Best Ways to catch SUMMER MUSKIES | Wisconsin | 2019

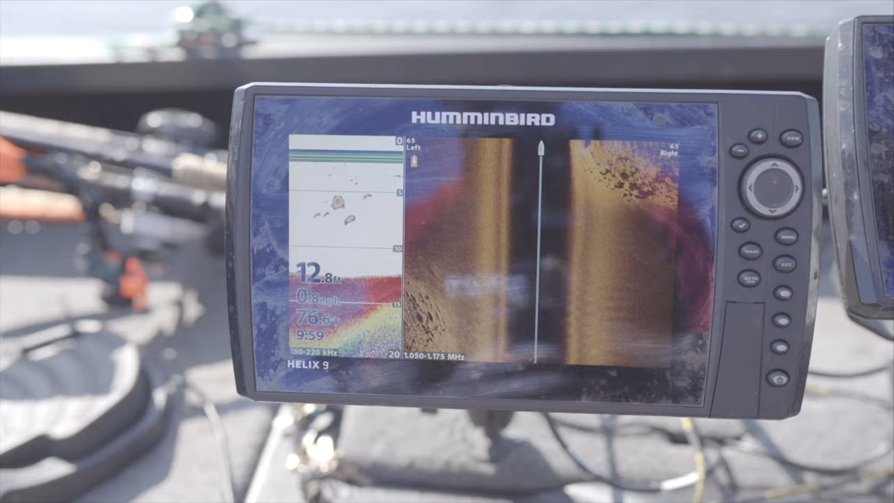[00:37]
On screen: depth 12.8 ft, water 76.6°F
So off the left here we have a 100% soft bottom and we are going to be casting off the right side of the boat. So all our structure at this point is off to the right. So it is really easy to use side image and kind of run a spot like this. Now I am going to kind of come up over the spot and right now we are right on the top of this reef.
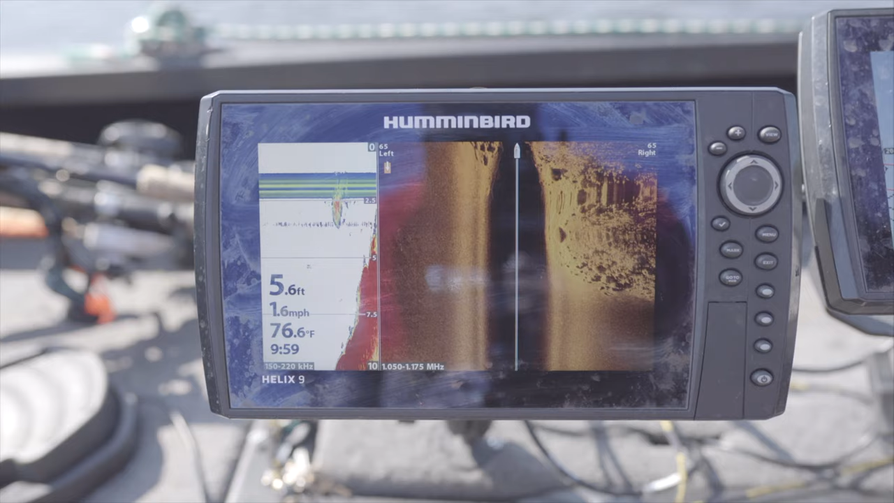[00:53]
On screen: depth 5.6 ft, water 76.6°F, speed 1.6 mph
You can see it comes up real quick from 5 to basically 13 feet and that is basically the kind of spots you want to be looking for. You want to be fishing spots. If you are going to fish shallow, spots that have deep water very close.
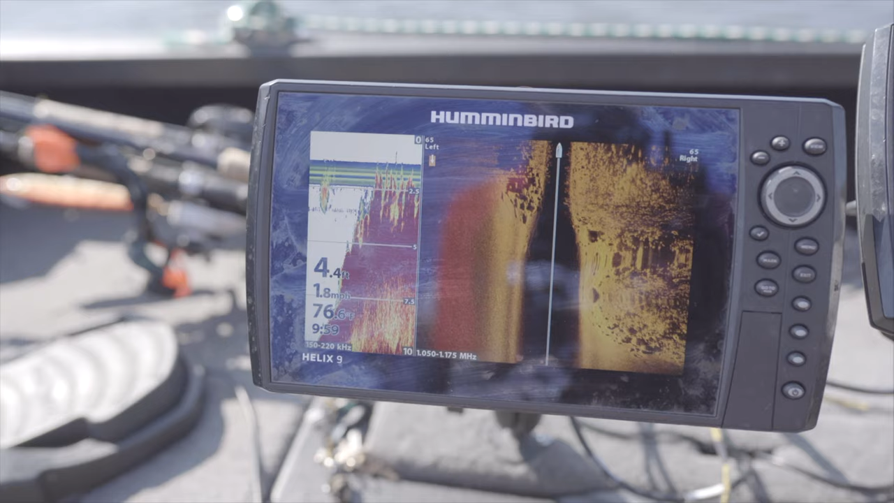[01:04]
On screen: depth 4.4 ft, speed 1.8 mph
And in this lake 13-15 feet that is pretty deep. So we are about to come off the edge of this hump here. And you can see we got all these weeds up top here. I am going to kind of show you what the sweet spot of this spot would look like.
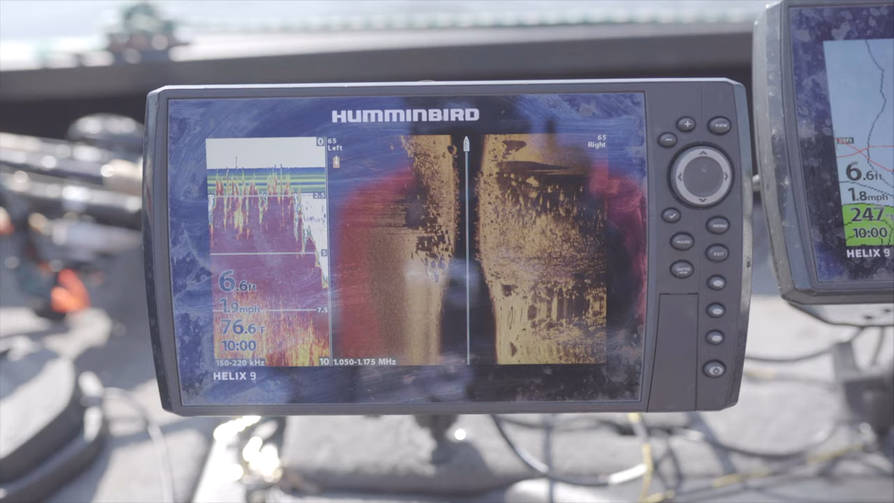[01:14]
On screen: depth 6.6 ft, water 76.6°F
And it is these sweet spots out on the edge of these kind of humps.
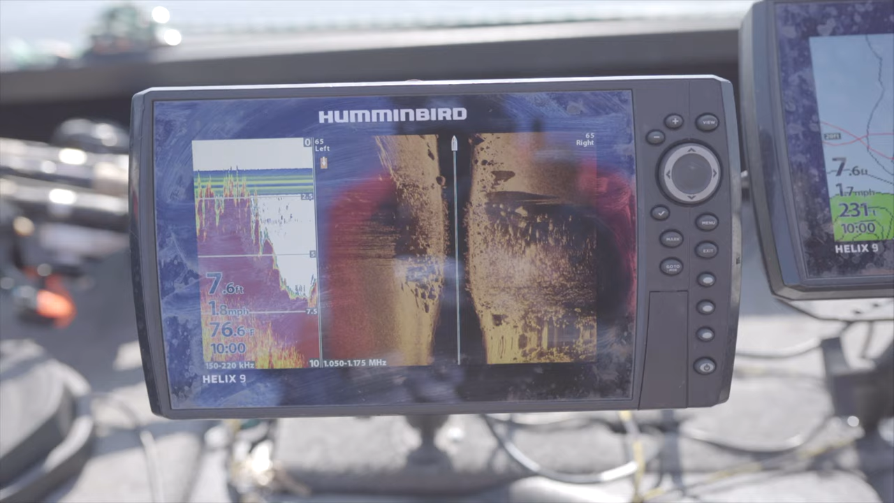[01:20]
On screen: depth 7.6 ft
The weeds are dead or non-existent basically once you get deeper than about 7 feet of water. And now we are coming down kind of the tail of this hump. It is kind of an extension that comes off it here. And you can see we are at 8, 9,
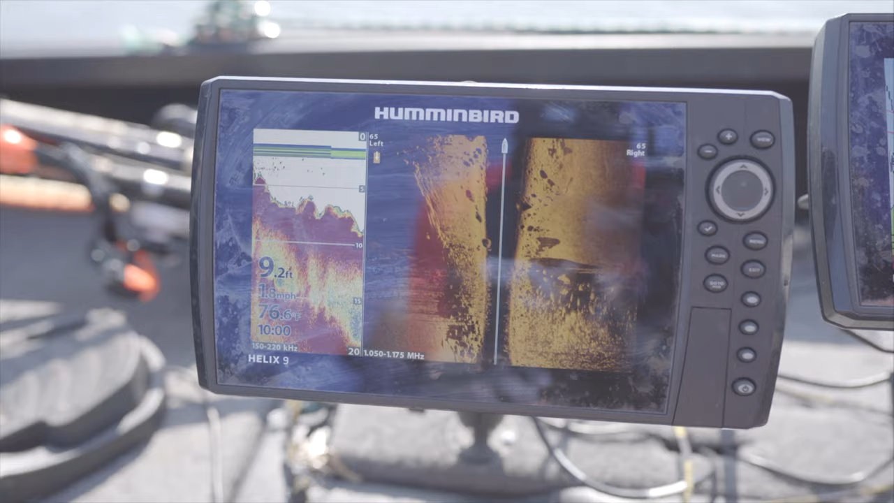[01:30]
10 feet and we got this big rock really on both sides of us right now. We are kind of going right down the middle of it. And this is the kind of spot where I am expecting especially in the dog days of summer for a muskie to be sitting. Now here we are even farther off the edge.
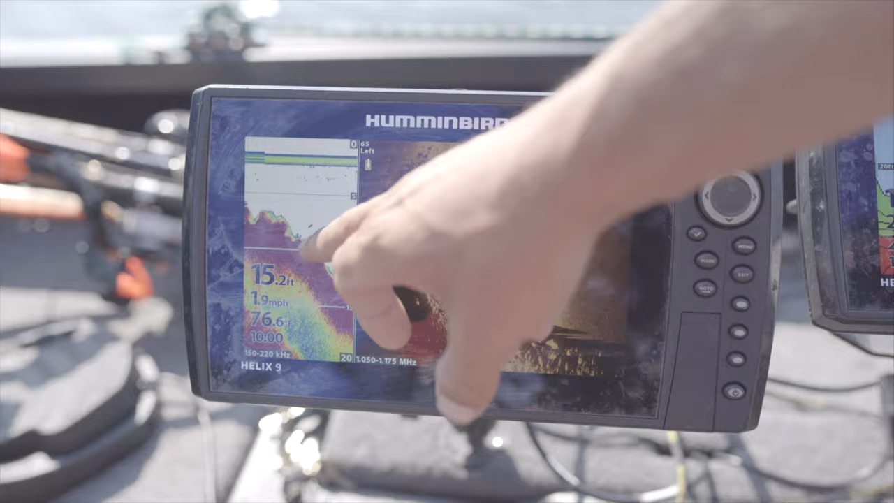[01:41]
On screen: depth 15.2 ft, speed 1.9 mph
15 feet we got good depth here. And we got big rock right on the tail of this hump.
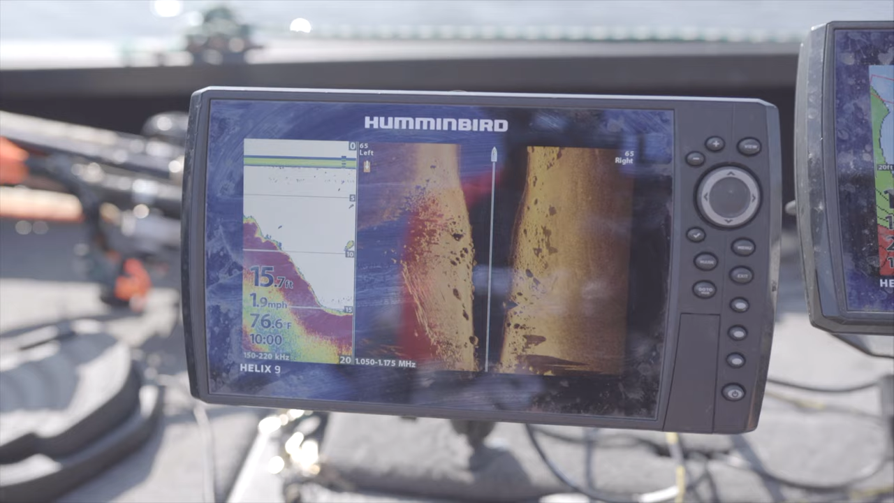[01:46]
On screen: depth 15.7 ft, water 76.6°F, speed 1.9 mph
So most of the time in the middle of summer, dog days of summer like this hot and flat out. I am not fishing right up on top in that 5, 4, 3 feet of water in the weeds.